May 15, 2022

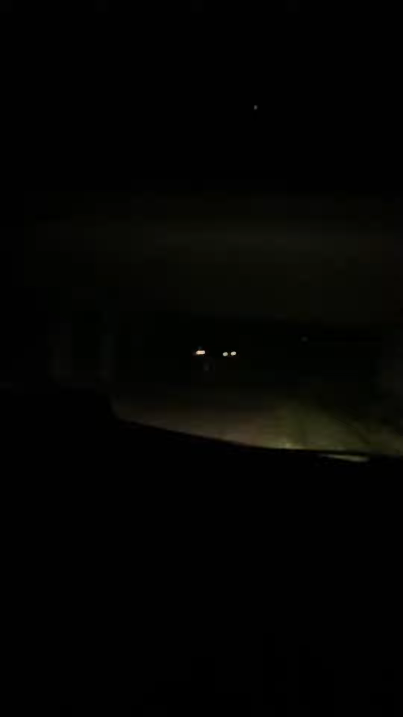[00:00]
You won't guess what's happening right now. We're just parked right here. Like where the semis are on the other road. Like right in front of the bridge.